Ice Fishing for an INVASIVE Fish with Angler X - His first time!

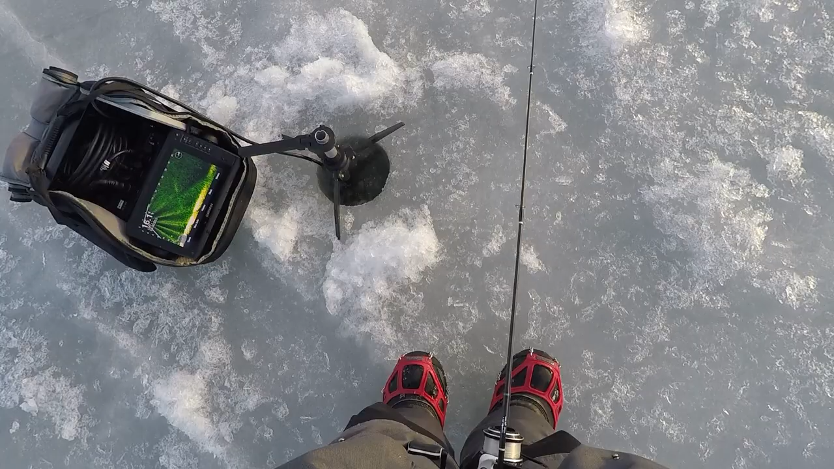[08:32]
they were all chasing it I mean they all came they all came within like a foot of the ice
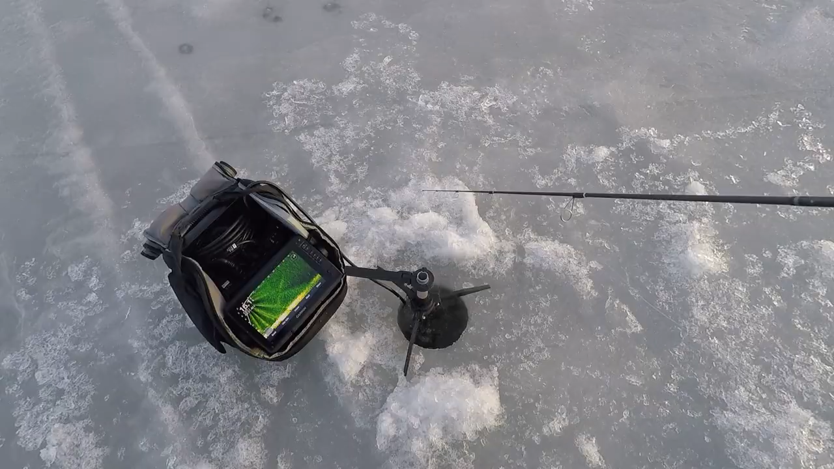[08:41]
that makes me wonder if there were like crappies swimming with the schools because I was seeing all the schools swim through here I think the funniest part is the fact that
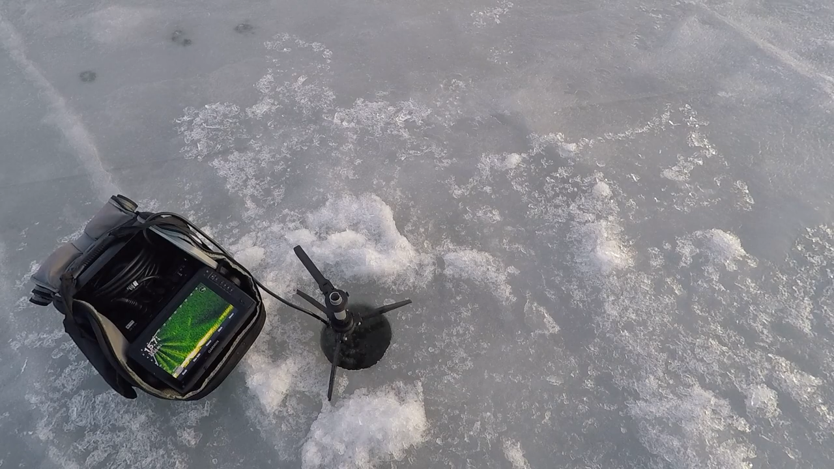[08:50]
they like the mannerisms of that crappie were identical to the yellow bass
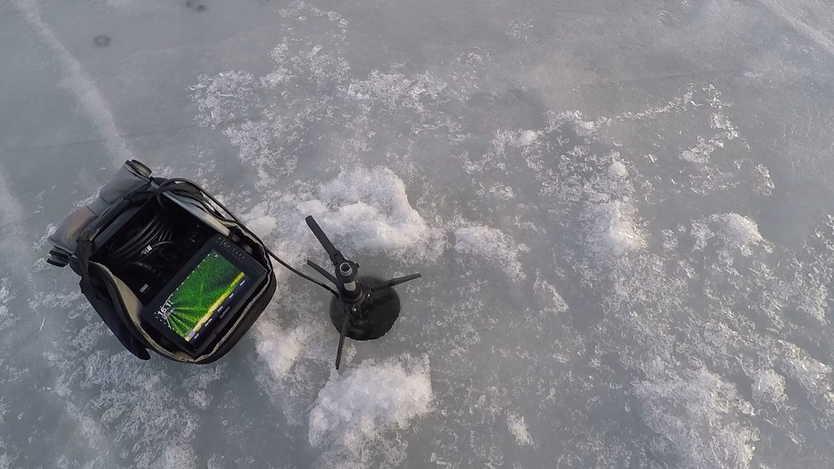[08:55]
I wonder if I can put it down right on top
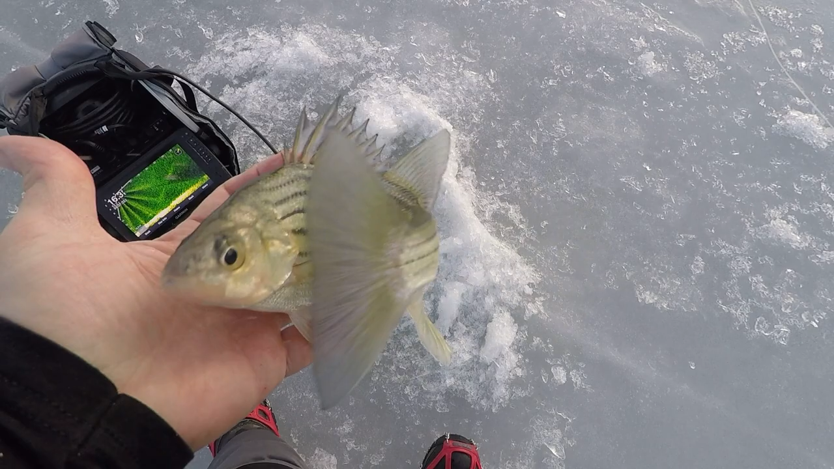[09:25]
another one feeding time oh bluegill
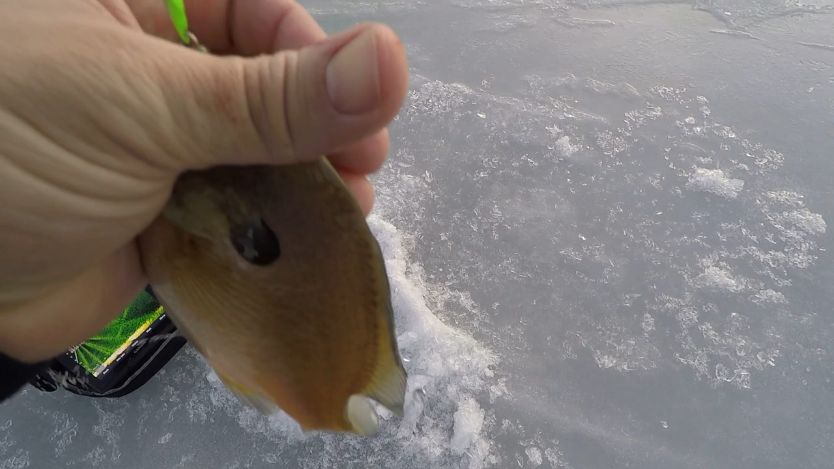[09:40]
that's so random man that is a stunted bluegill if I ever saw one ugly little buggers
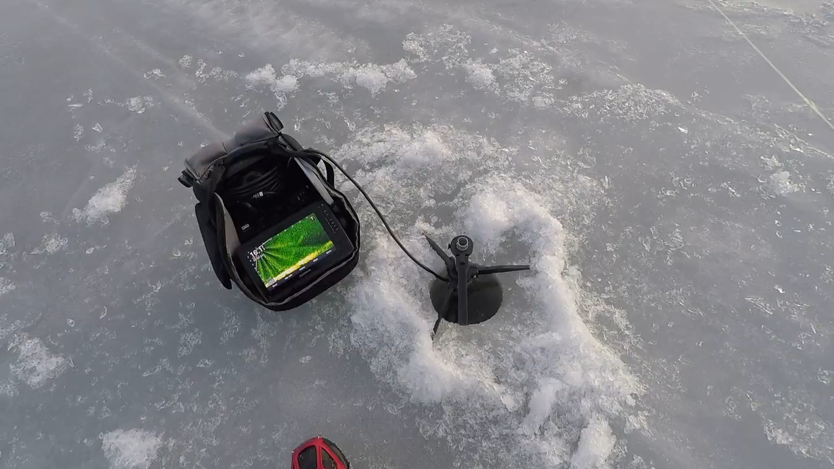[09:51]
I think I'm almost one of every panfish that swims in here I just need a perch well here's a school
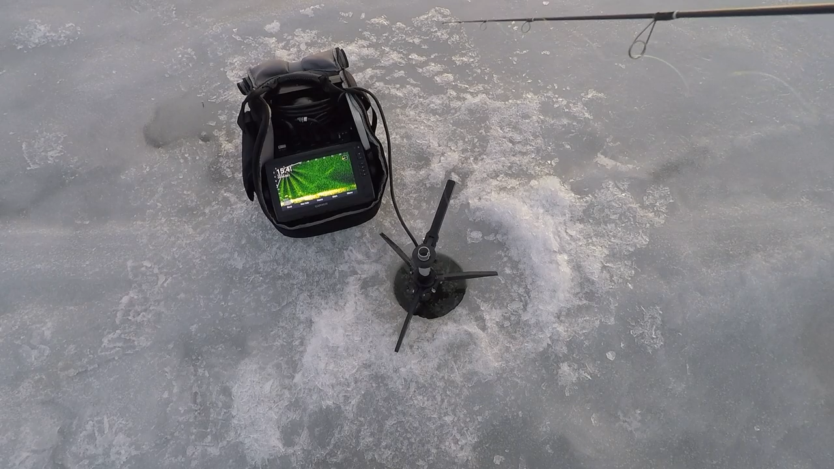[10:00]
oh that was probably a crappy soft lips yep dang it I lost another one 0 for 2 yeah that couldn't have been a more gimme situation and I screwed it up